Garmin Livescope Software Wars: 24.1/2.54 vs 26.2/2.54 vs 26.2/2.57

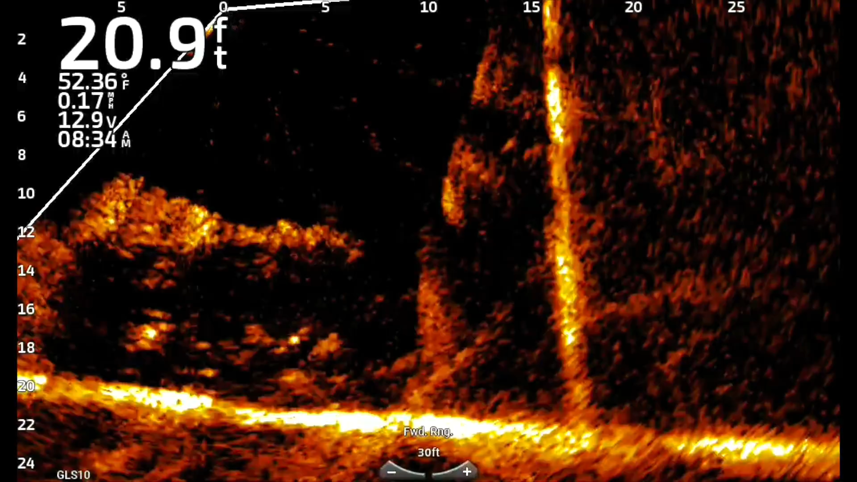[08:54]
On screen: depth 20.9 ft, water 52.36°F, speed 0.17 mph
not a smooth movement you don't see the it kind of gets almost like it's in slow motion everything's in slow motion not a big fan of noise reject high
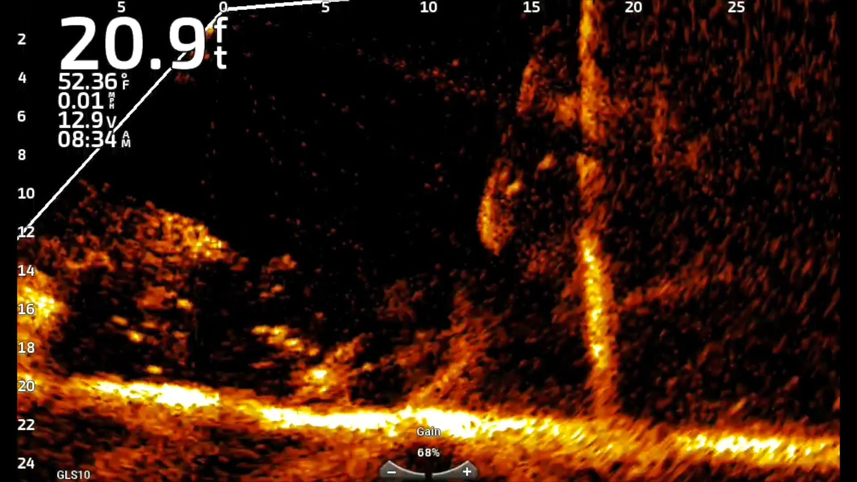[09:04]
On screen: depth 20.9 ft, water 52.36°F
uh in any of the software updates i've ever had now we're going to move to my favorite the
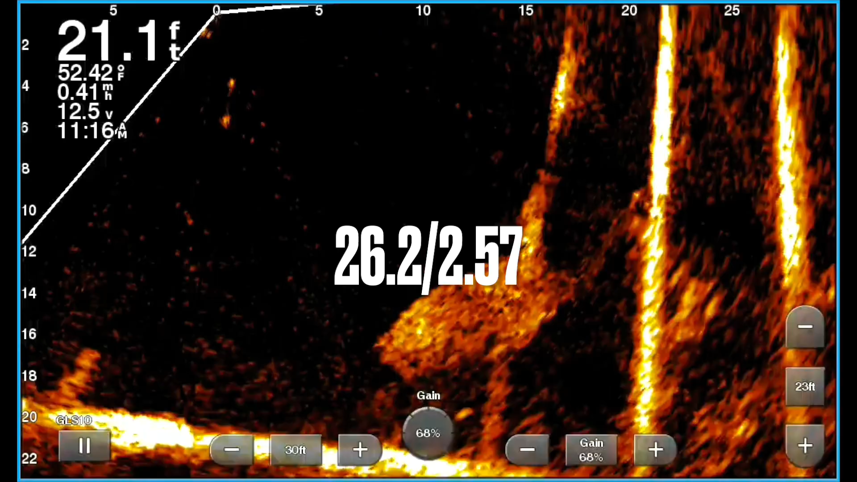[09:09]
On screen: depth 21.1 ft, water 52.42°F
26.2 with the 2.57 um transducer this
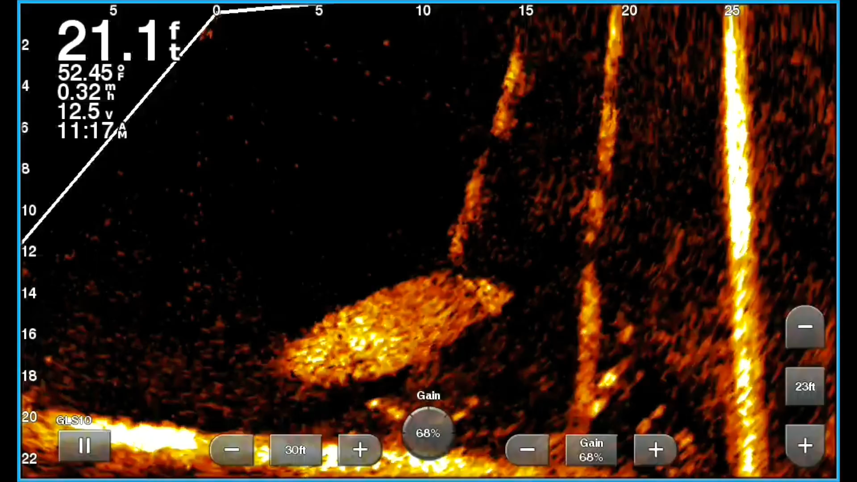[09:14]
On screen: depth 21.1 ft
is the latest update on both of those
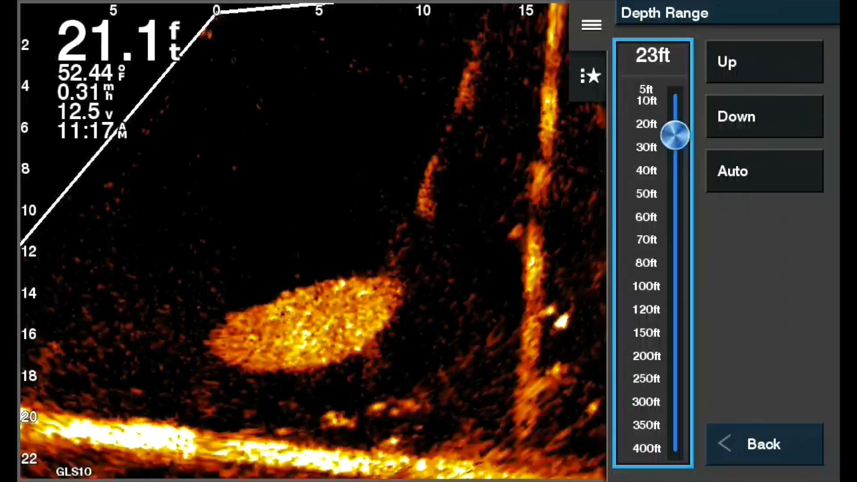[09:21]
On screen: depth 21.1 ft, water 52.44°F
and uh just kind of go through and as i put it on there i just want to go through i'm trying to get the rain set just perfect there um and i i noticed like i said you'll see definitely a hotter return that's one thing and i've got i think my gains on 68 but there's definitely a hotter return um
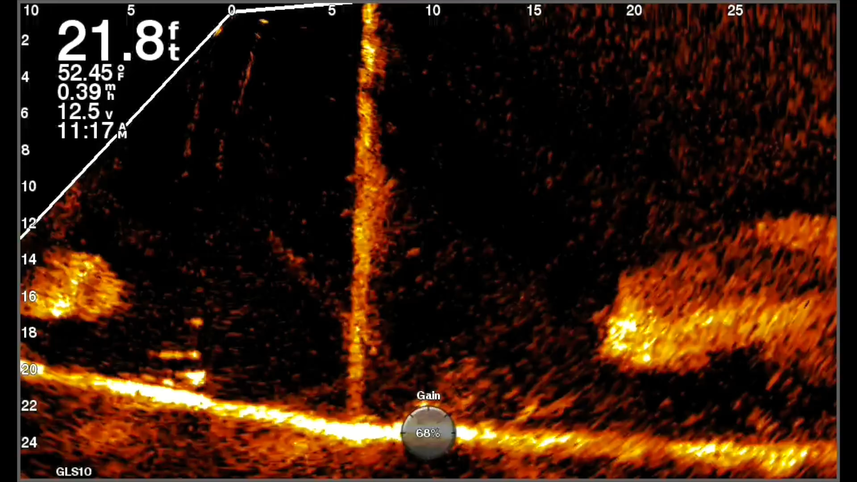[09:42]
On screen: depth 21.8 ft, water 52.45°F
um than um than than the other ones so you you definitely can
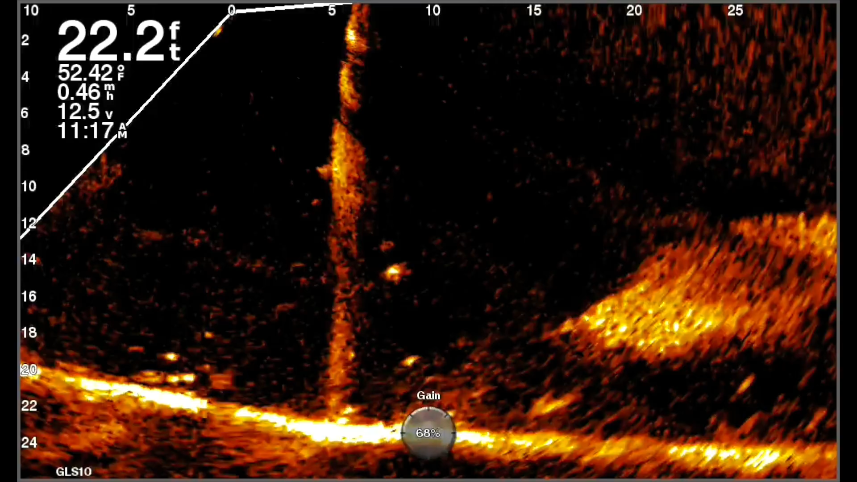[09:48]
On screen: depth 22.2 ft
see a difference in the hotness of it now i'm looking out there and i want to bring this attention like i did on the other one um out there about 20 feet um where those shad were and i'm kind of standing around here going back and forth but out there where those shad were the same thing that it happened on the one before uh different beams kind of showed them a little bit different in different ways and um uh looks like rain kind of in there but i will say this
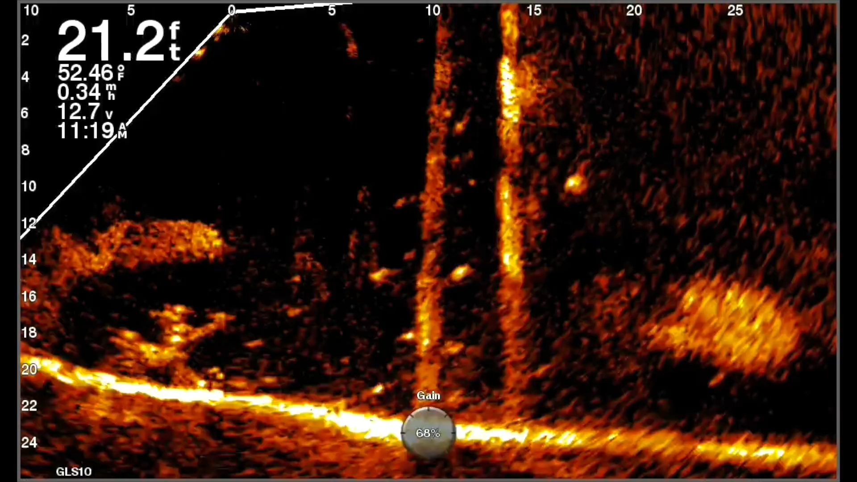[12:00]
On screen: depth 21.2 ft, water 52.46°F
uh interference as the other two so uh take that for what you will uh but it definitely it definitely is a cleaner picture and this is in the 25 and i got it on set on 30 feet it's definitely a cleaner picture especially with 26.2 26.1 uh i don't know what they did between 26.1 and 26.2 but they they cleaned it up a lot that little tweak they made
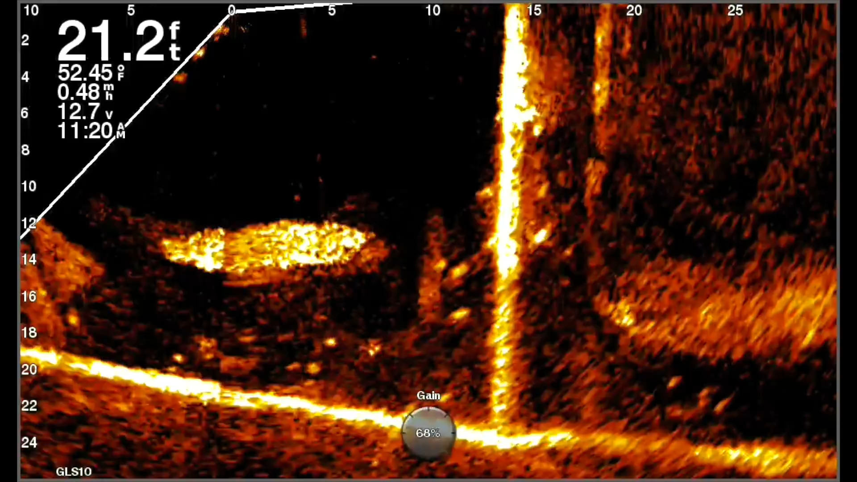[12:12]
On screen: depth 21.2 ft, water 52.45°F, speed 0.48 mph
with that blue color palette i think it kind of bled into the other parts of this uh of this software update and i think they got more of their intended uh results with this one right here i really do believe that this is more of what they intended it to be i don't have any dead spots but i haven't had any dead spots that
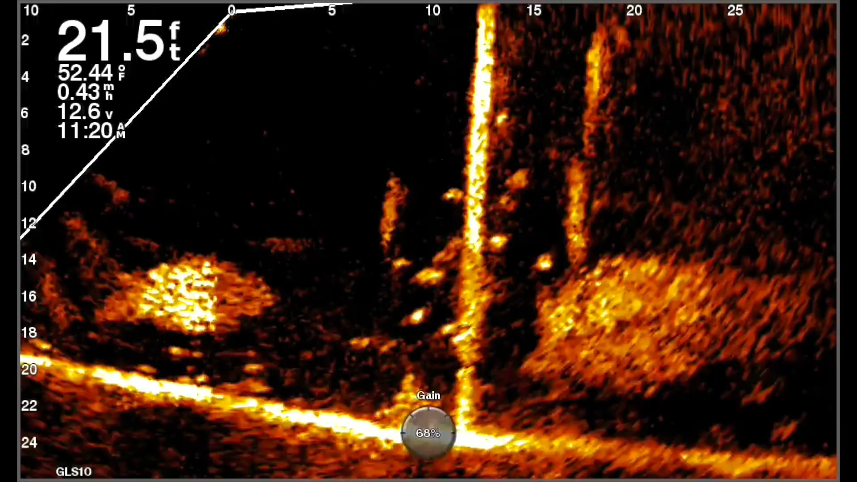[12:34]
On screen: depth 21.5 ft, water 52.44°F
i can say on any of the three not in the zero to 30 foot range i i just never did have any uh dead spots i did notice if you look down
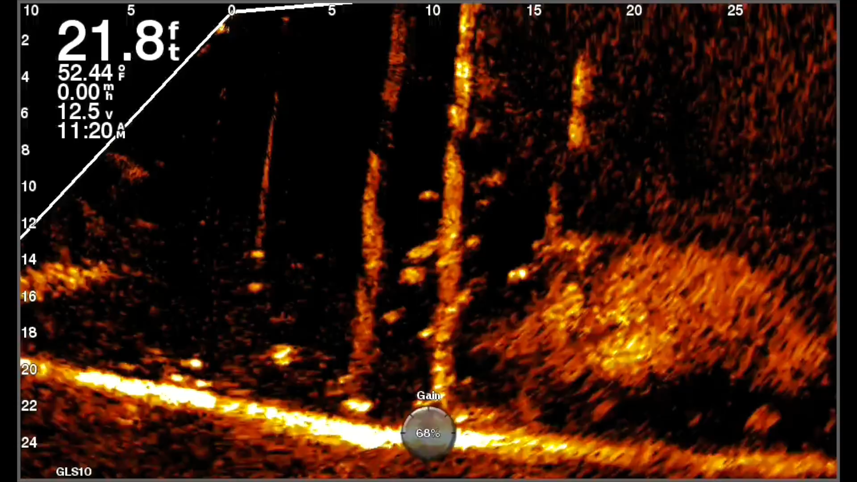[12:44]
On screen: depth 21.8 ft, water 52.44°F
about the 20 foot mark right there it kind of looks a little uh glitchy inside the shad for a second there um like the computer was working real hard to clean it up um so just bringing everything to
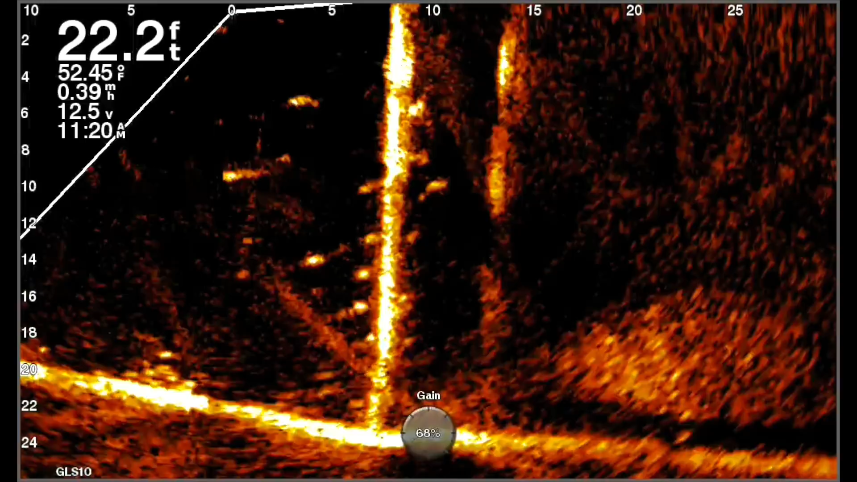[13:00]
On screen: depth 22.2 ft, water 52.45°F
the attention that i see uh still can see fish swimming around um we'll say that they're not as fuzzy i don't know how to say this they're not as they don't have that little fuzz around them so they
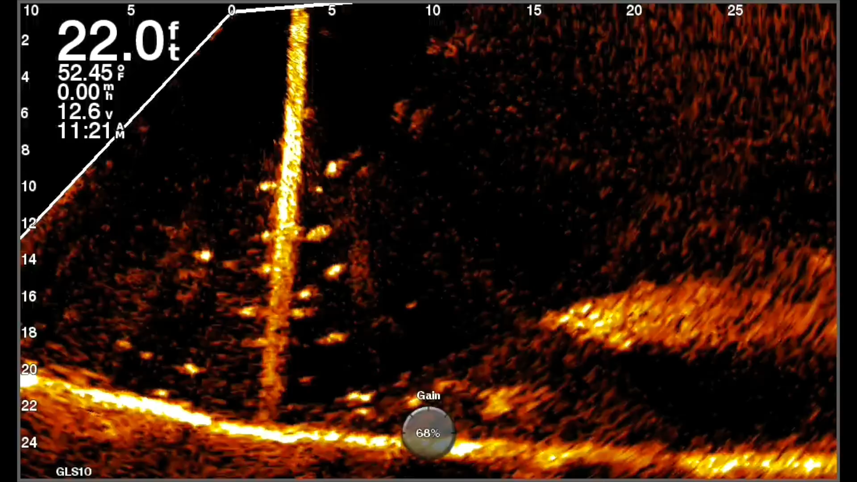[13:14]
On screen: depth 22.0 ft, water 52.45°F
seem to be a little bit more refined and uh i don't know what that's from but i'm in the same area on all three of these i
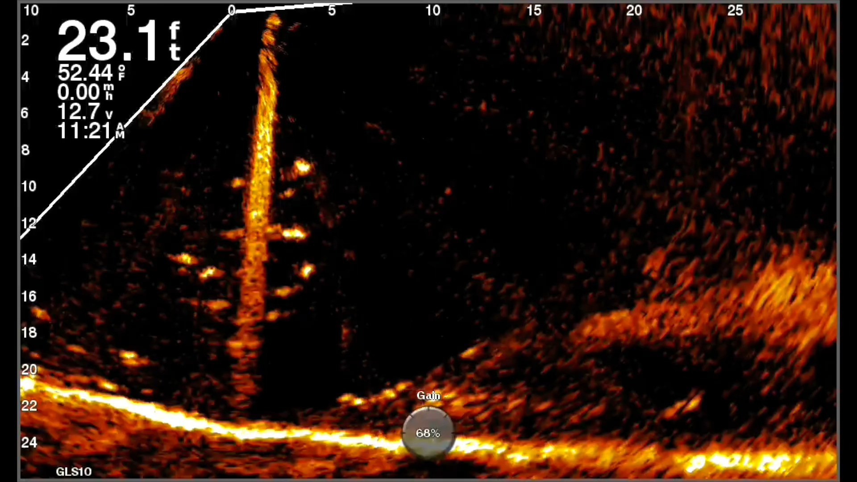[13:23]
On screen: depth 23.1 ft, water 52.44°F, speed 0.00 mph
literally uh let it run for three or four minutes five minutes update it to the next one let it run three or four five minutes update it to the next one i just probably spent 20 30 minutes total doing all the updates and getting everything set up
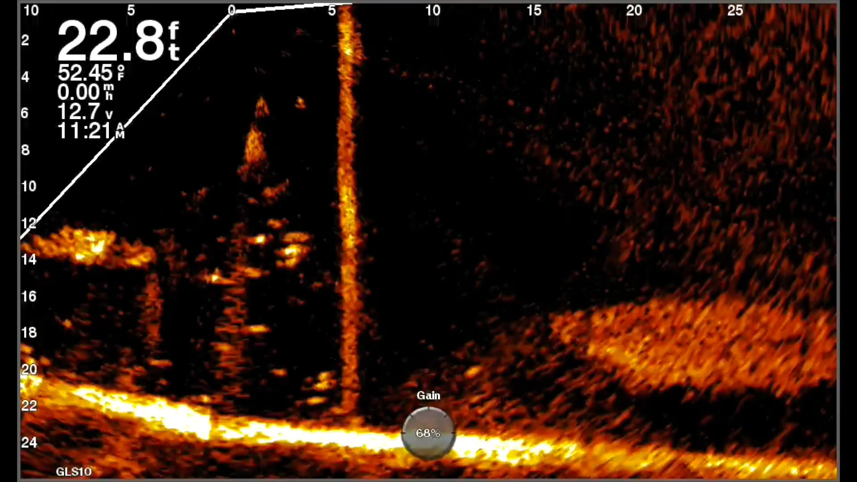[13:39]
On screen: depth 22.8 ft, water 52.45°F, speed 0.00 mph
and literally just kind of went fishing you know dropping the jigs down just kind of looking around no manipulation not trying to hold it in a jig hold it in one area versus in the other software not holding there i put the phone down and just went fishing and didn't have trouble seeing my jig in any of this i will just say that the 26.2 is personally my favorite i think it's a cleaner picture uh i don't have problems seeing that uh don't have problems seeing any
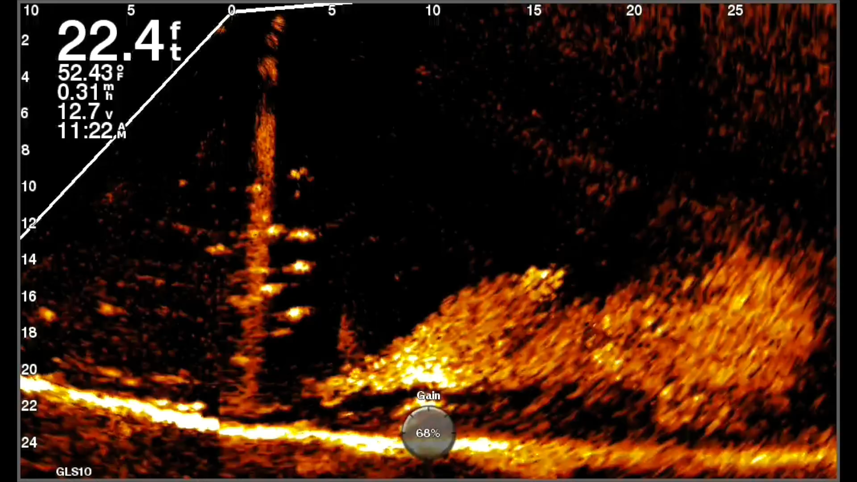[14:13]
On screen: depth 22.4 ft, water 52.43°F, speed 0.31 mph
uh the jig or the fish so i would say that i'm sticking with 26.2 but i will say this i am going to run the test today again like i said on 14.1 which is supposed to be the one the only the greatest software update ever in the history of garmin live scope